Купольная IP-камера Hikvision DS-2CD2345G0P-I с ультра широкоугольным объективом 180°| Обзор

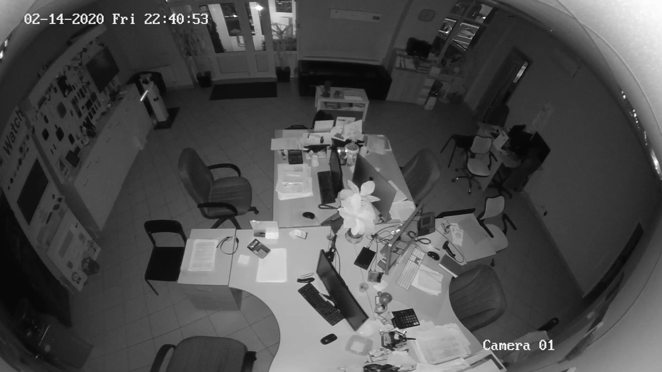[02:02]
При этом все помещение залито светом, и мы можем видеть все, что происходит даже в полной темноте.